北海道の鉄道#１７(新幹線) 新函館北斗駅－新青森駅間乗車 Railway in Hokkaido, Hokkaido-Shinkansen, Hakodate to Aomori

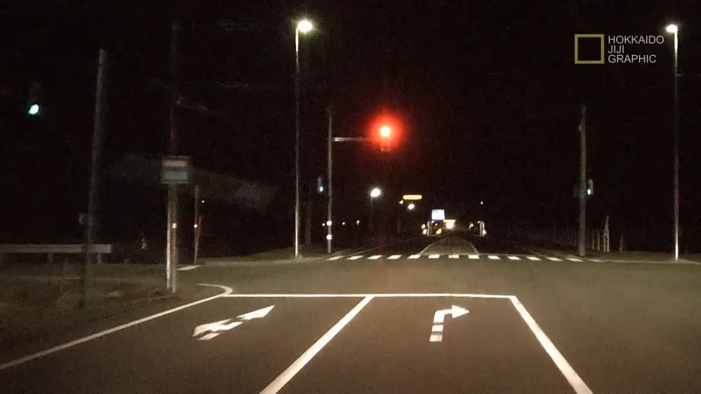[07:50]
もう200メーターぐらい行くと新幹線の高架、何もないのはよくお分かりだと思いますが、今曲がったら突然見えてくる明かりが新幹線の駅です。はい、これが北海道新幹線の一番北になる駅です。新函館北斗駅、何もないでしょう。こっち側も畑です。